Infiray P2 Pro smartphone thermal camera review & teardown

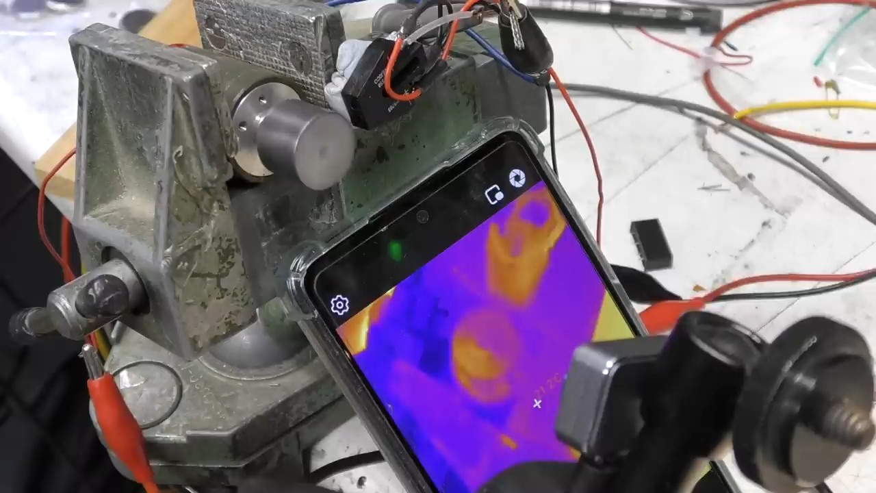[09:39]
And yeah, that's really 24hz exactly on the scope. So yeah, it is actually true 24 frames a second. I did try this on an older phone and it did appear to be a little bit slow. This is a Samsung A52s. I've also tried it on an A51 which is a slightly older phone. Again, it still gets 24 frames a second quite happily.
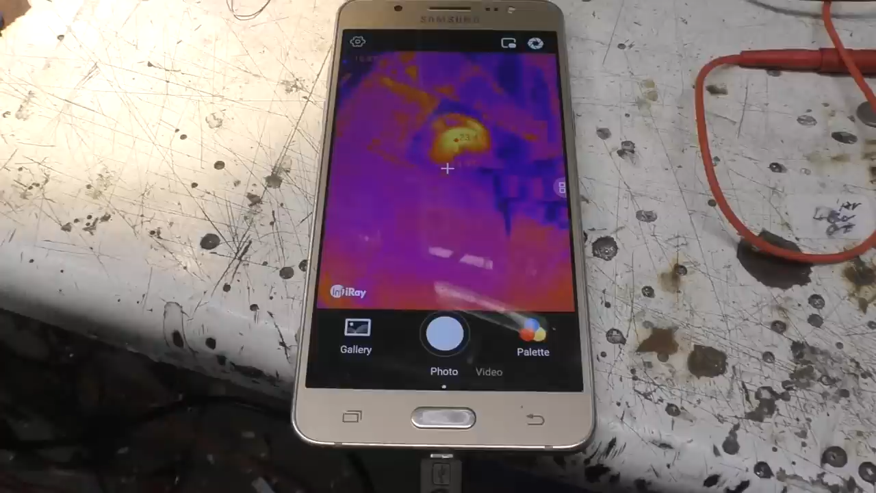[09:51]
And even with quite an old phone, it still manages 24 frames a second. This is a Samsung J5 running Android 6 and this still manages 24 frames a second quite happily.
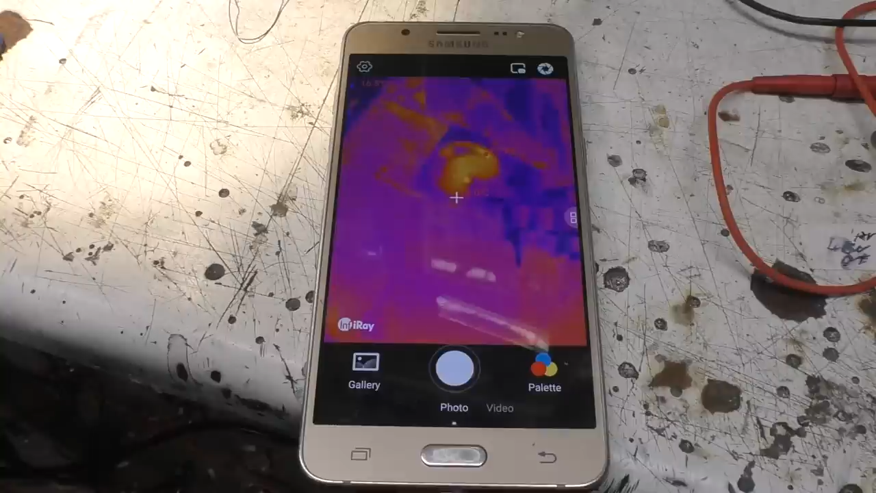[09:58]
So it does not depend on a powerful phone to get decent frame rate.
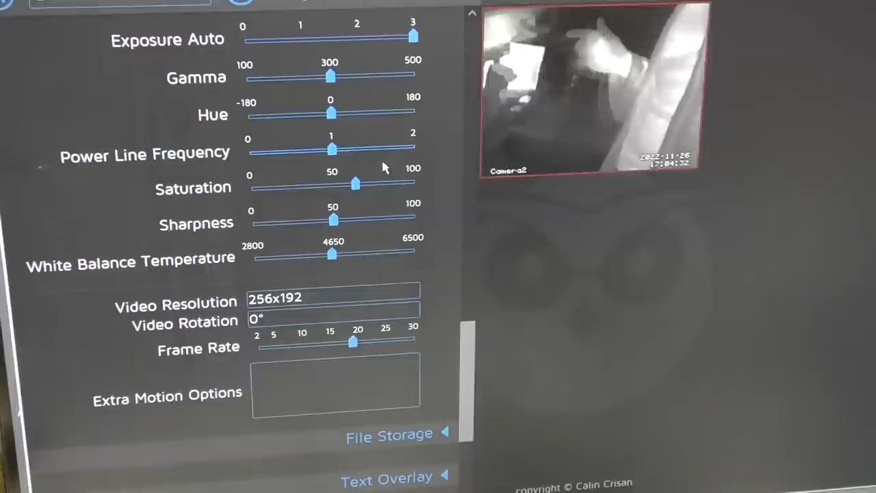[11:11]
So, you know, there's a very simple way to just convert it into a networkable thermal imaging camera.
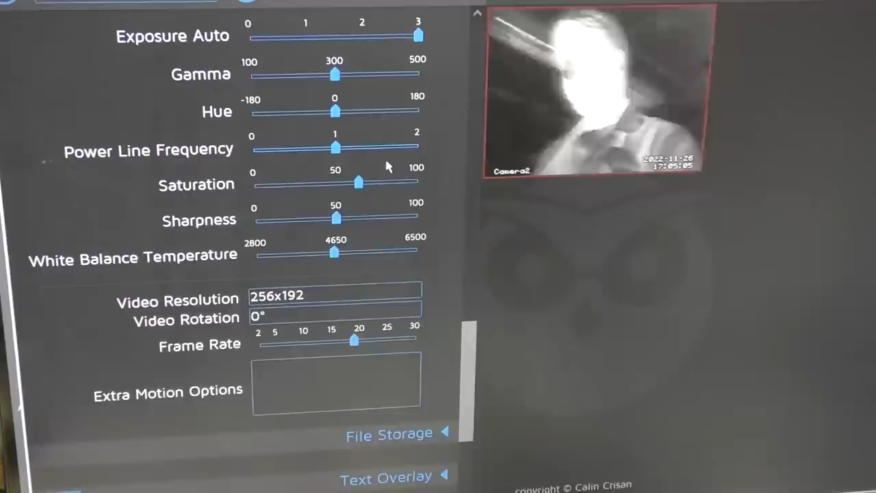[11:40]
It's obviously not quite as smooth as on the phone, but yeah, there may well be ways to tweak that and improve the performance.
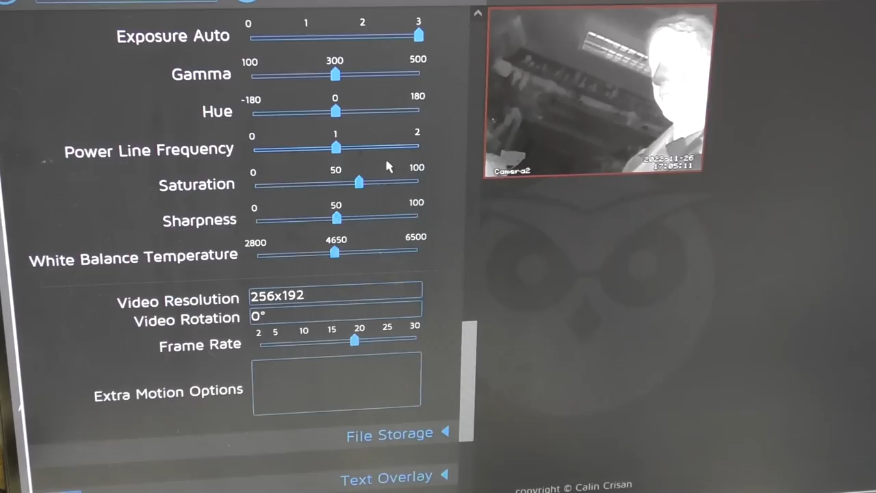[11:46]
So just looking at some PCBs, this is a Raspberry Pi.
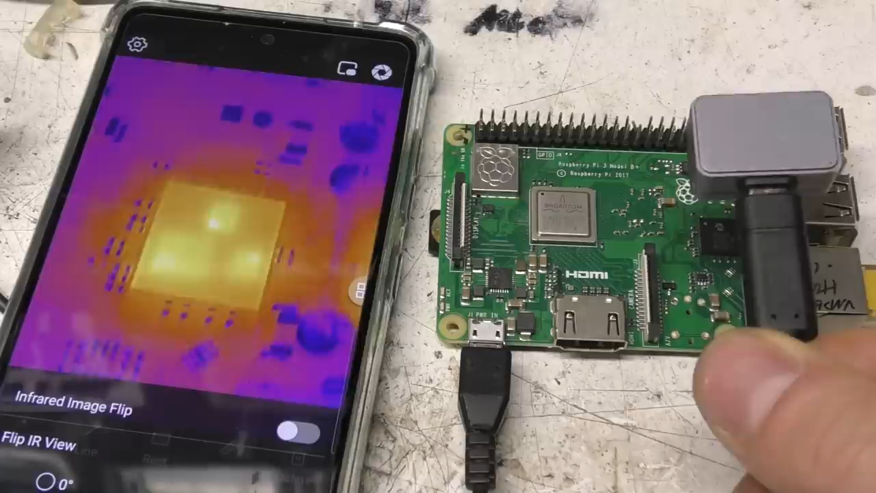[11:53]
You can actually see that this chip over here looks like it's actually got three separate die in it. And interestingly, if we just boot it up, we can actually see each die sort of starting up as all the drivers load. If we just turn it on, as it starts up, we can see them actually coming on in sequence. It's quite interesting. So the focus distance is say about 30 odd millimetres. And again, the field of view is similar again, maybe 25-30 millimetres.
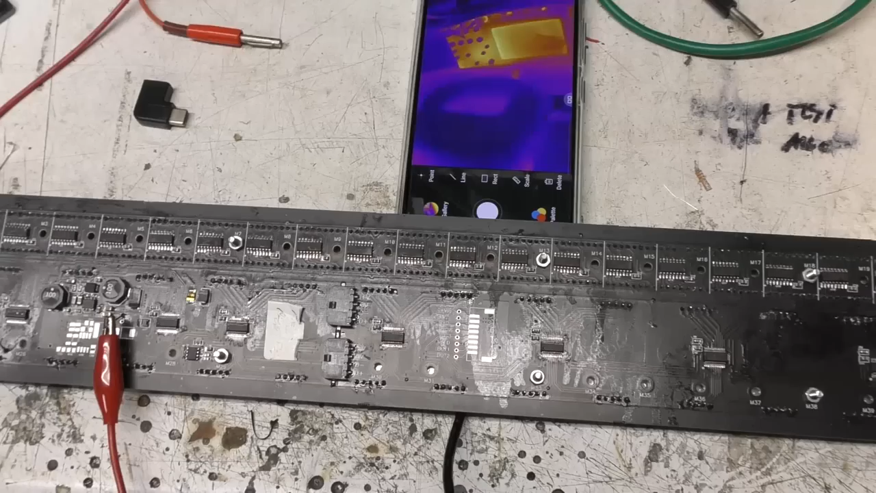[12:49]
So I've just set my power supply to one volt at four amp current limit. So obviously if you keep the voltage low, then there's no serious risk of damaging any semiconductor devices now because this is across the power supply. I know it's a five volt rail, so putting one volt through it's not going to be a problem.
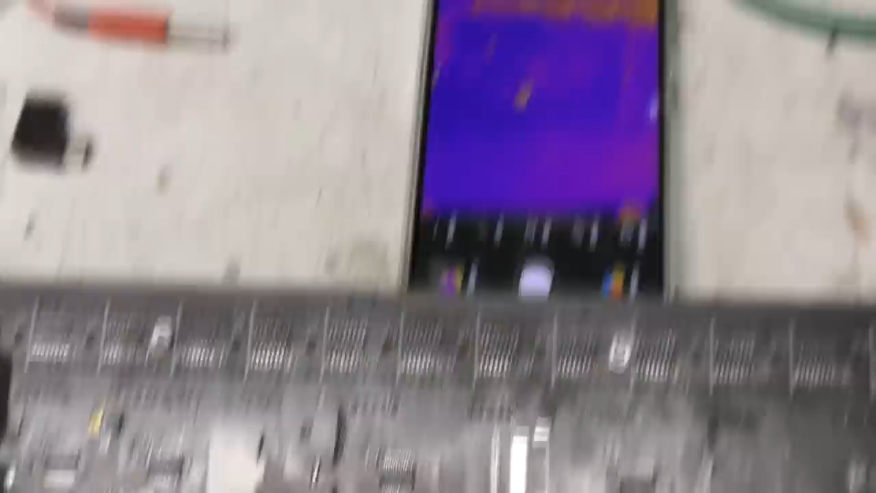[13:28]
Look at the thermal image and turn the power on now. So we've got about two amps going through the five volt rail, which is originating sort of down here where this crock tip is connected. So we can now see that these tracks are lit up.
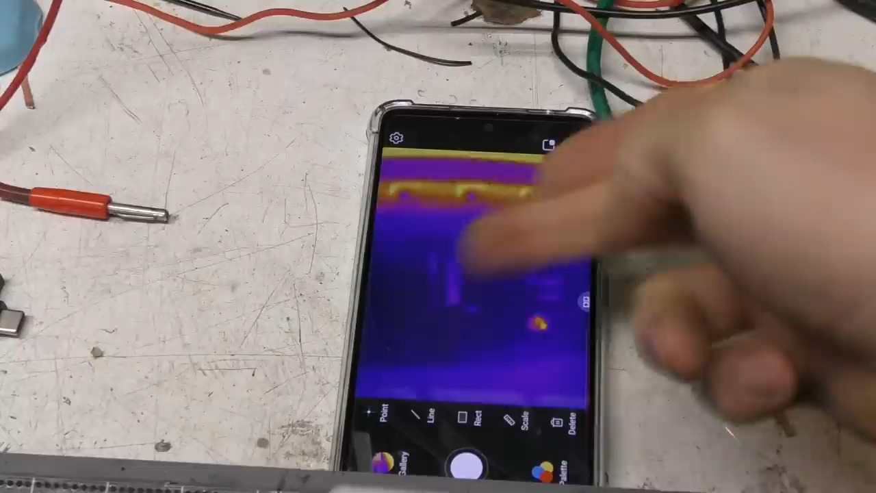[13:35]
This big dashes the phone at the top of the screen and it stops just here.
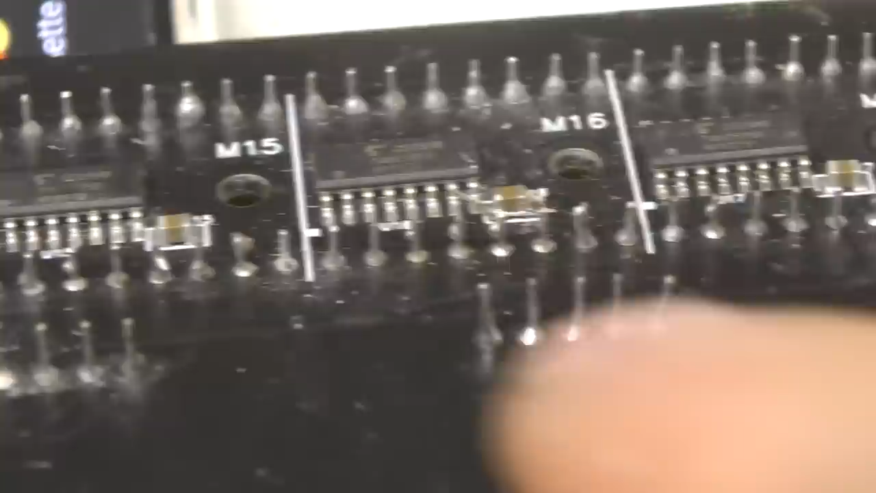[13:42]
And if you look down here that's where I just solder a wire across this cap just to illustrate this technique. So I thought I'd have a look at whether the wide range mode of this is useful for things like hot air rework just to get an idea of sort of temperature so you can
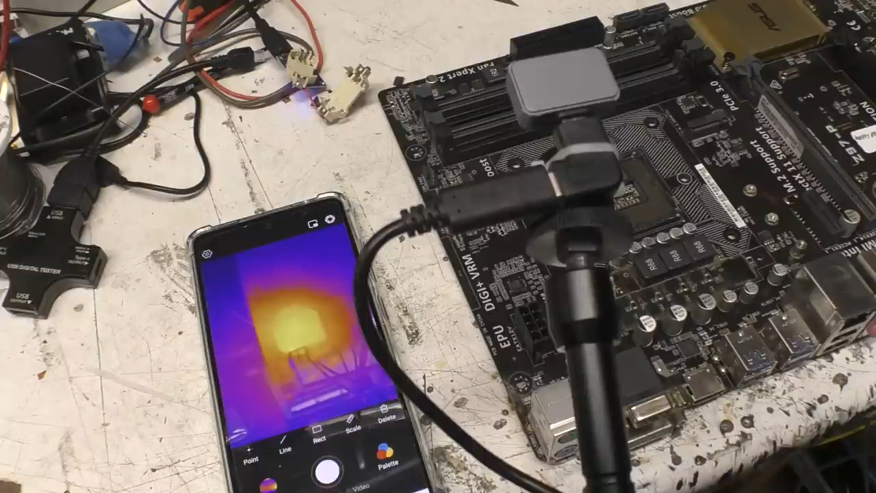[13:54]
optimise the spread of the hot air just to get the way damaging other components. Well, I think this manual scaling is a bit clunky in the way it works in the end of temperatures, but it seems like there's a few too many keystrokes that go high.